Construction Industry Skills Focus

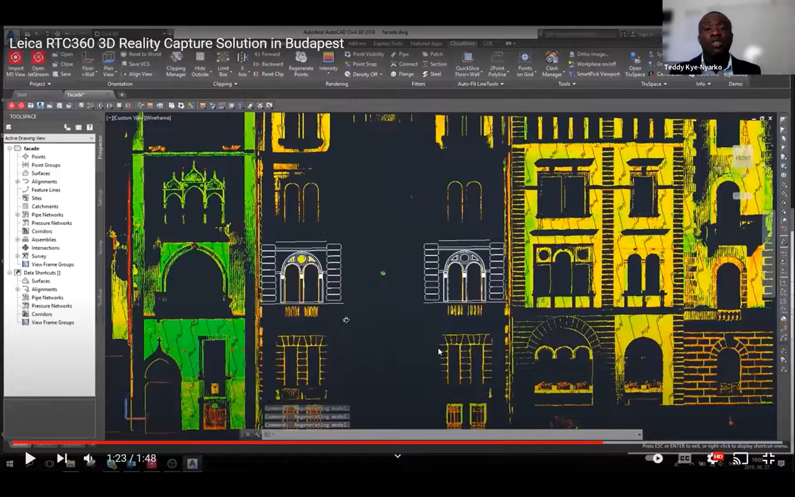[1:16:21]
So, when we capture this data, we can come back to the classroom and then play around with the 3D model, which wouldn't be a problem at all.